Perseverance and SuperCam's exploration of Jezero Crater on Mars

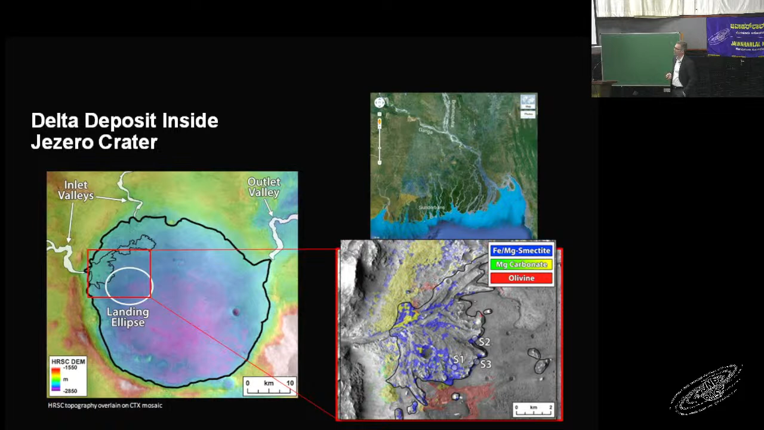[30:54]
Note that the size of the ellipse needs to fit in there because we don't want to land in a place which has a lot of topography, otherwise our engineers would not be pleased. So that's good. And we avoided the delta, we needed to go up into the delta after landing the rover. Okay, now it's time for engineers, who are amazing people, to build this